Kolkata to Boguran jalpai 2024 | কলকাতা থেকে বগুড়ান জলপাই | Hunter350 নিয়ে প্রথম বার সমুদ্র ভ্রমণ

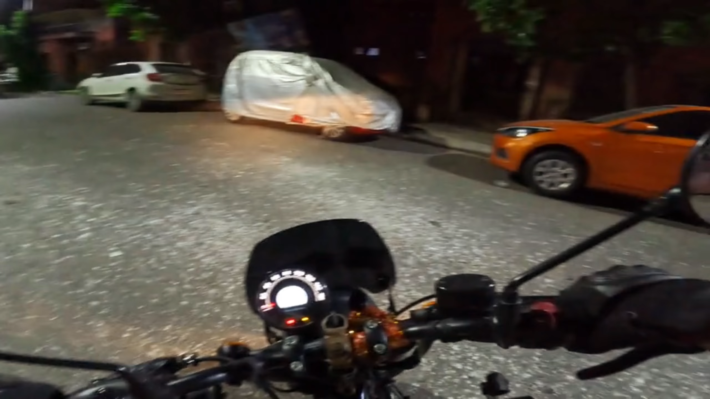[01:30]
সো লেটস, পুরো অন্ধকার পুরোটা, এখন দেখার কিছু নেই আর পুরোটাই